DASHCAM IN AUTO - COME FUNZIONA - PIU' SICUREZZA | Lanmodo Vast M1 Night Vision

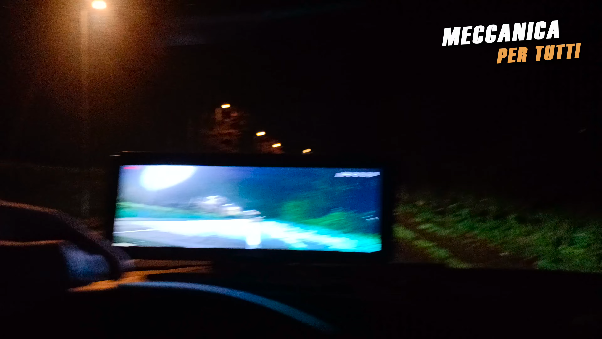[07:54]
attiva quindi soltanto la sua telecamerina che è sempre lì in descrizione trovate tutti i link per ordinare questo tipo di gadget ricordatevi di iscrivervi al canale di lasciare un commento e un like noi ci vediamo alla prossima ciao